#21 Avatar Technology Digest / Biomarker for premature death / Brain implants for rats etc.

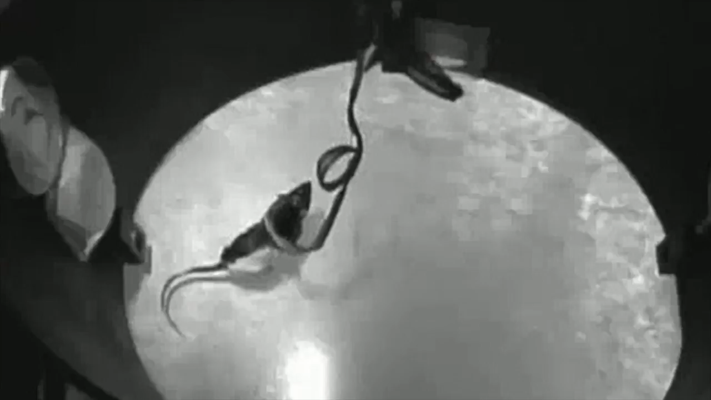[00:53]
The other end of the sensor, outside the rat's head, surveyed the environment for infrared light. They even learned to associate infrared with a reward-based task in which they followed the light to a bowl of water.